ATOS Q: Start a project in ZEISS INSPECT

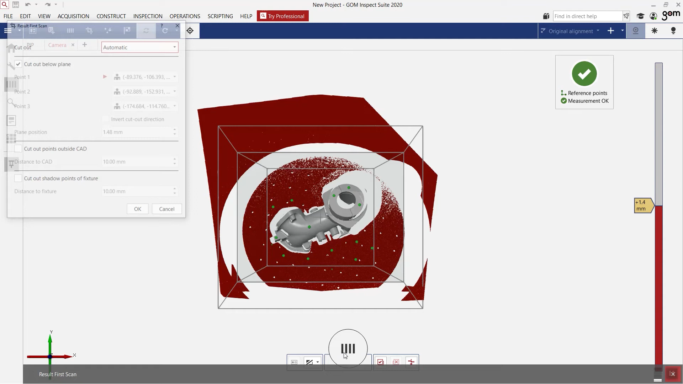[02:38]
This result is shown here. We see that automatically everything that we don't need is cut away.
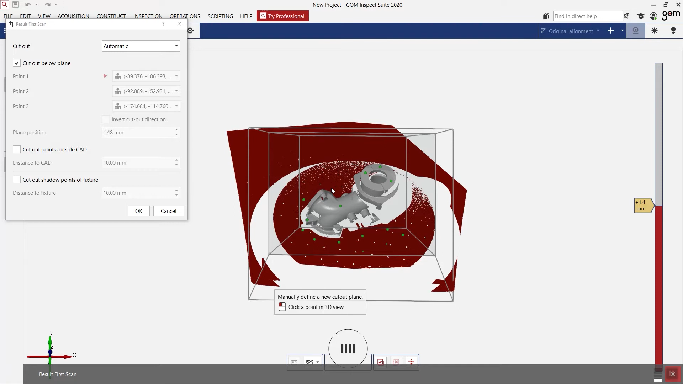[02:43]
So if I click on OK, I only have my part and I can continue scanning.